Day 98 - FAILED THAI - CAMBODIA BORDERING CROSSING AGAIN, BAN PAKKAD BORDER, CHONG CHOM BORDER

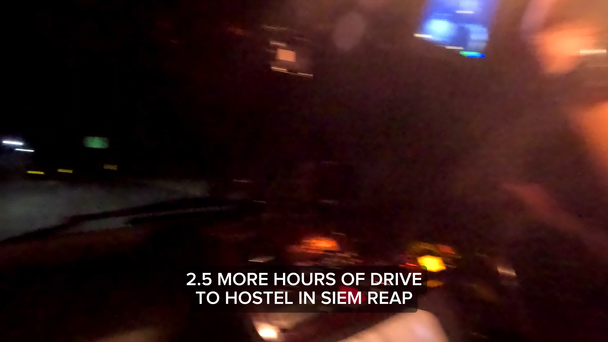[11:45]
This is what driving in Cambodia at night looks like lah.